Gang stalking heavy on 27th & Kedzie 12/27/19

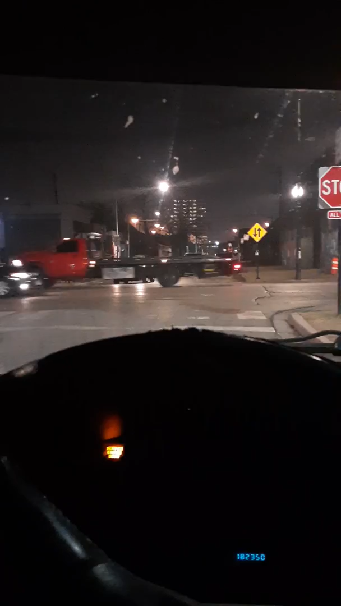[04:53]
All the grand red cars. Oh, dark gray. Ooh. Sorry, I don't have a stabilizer. I'm going to have to find an app for that.